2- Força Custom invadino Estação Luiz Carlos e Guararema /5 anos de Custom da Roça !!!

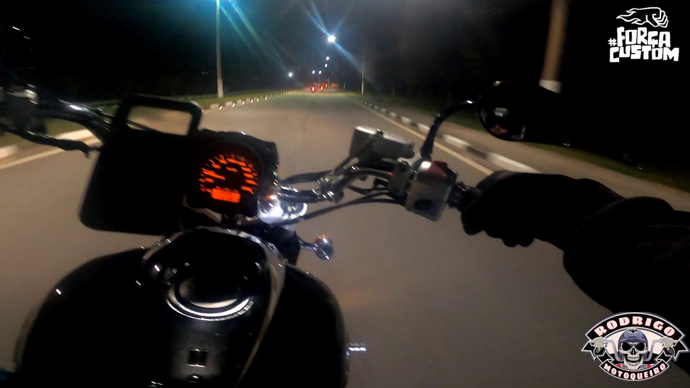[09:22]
E aí, galera, estamos aqui agora cidade de Guararema. Você não tá levando a gente para comer aquele hambúrguer top. Aqui é o showzão de rock lá também. Vamos aí curtir a cidade. Por que não, né? Soltar uns morcegos aqui também, né? Tamo junto.
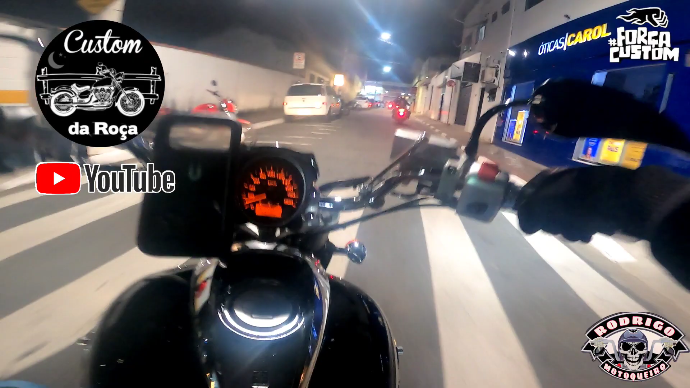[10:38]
Se inscreve lá, galera. Aí, ó. Vamos deixar as motocas aqui agora, né? Vamos.